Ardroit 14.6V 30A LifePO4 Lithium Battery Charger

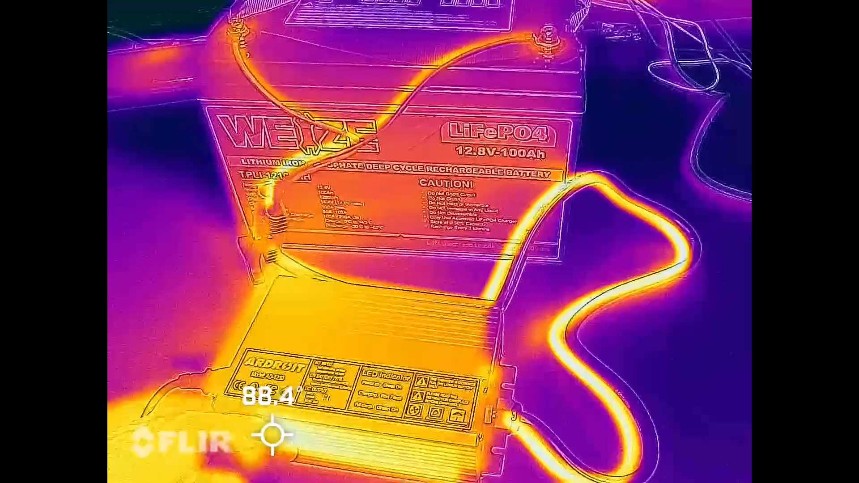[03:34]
We can see the side of the heat sink is probably the warmest part and it's around 97 degrees Fahrenheit